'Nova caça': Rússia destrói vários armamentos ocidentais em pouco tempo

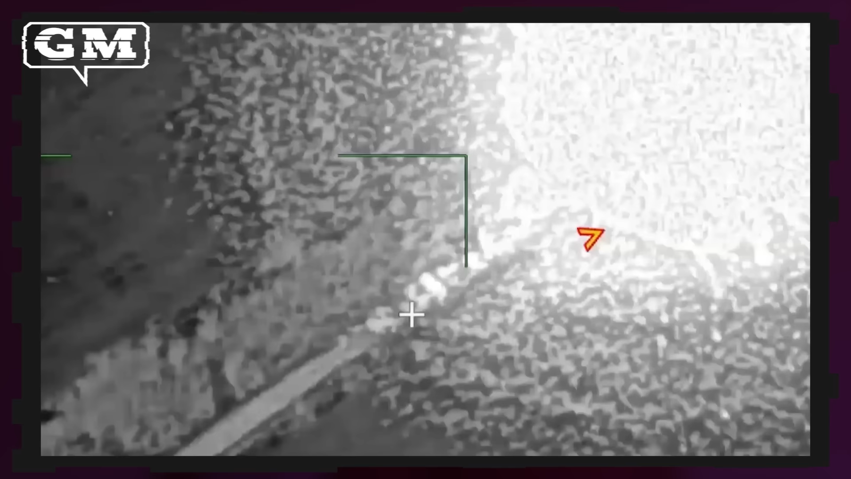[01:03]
As imagens mostram a destruição do S-300 e do Patriot que estavam a curta distância entre si na área de Pakrovsk em Donbass.
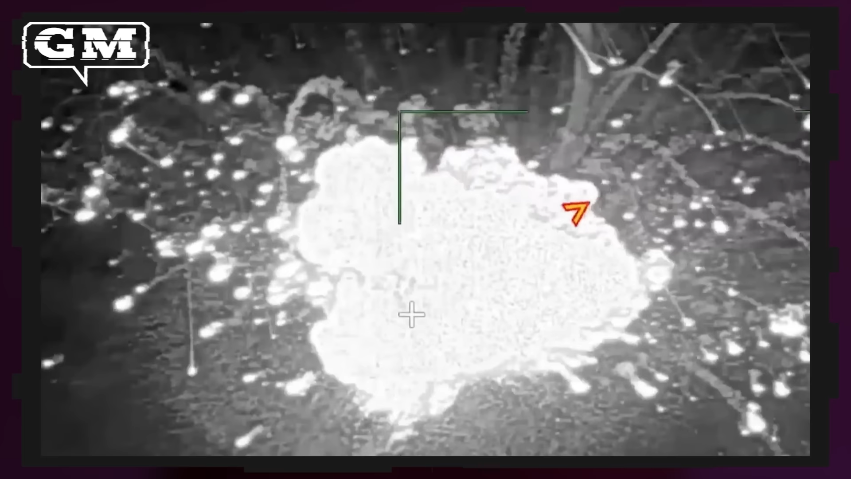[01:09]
Os russos utilizaram pelo menos um míssil do sistema Skander-M contra os alvos.
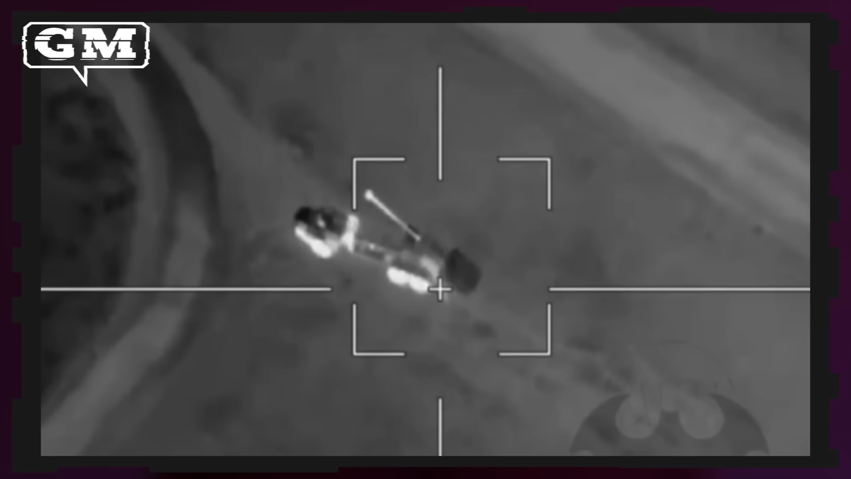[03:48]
Outro armamento de origem da OTAN destruído foi a peça de artilharia autopropulsada sueca ARCHER,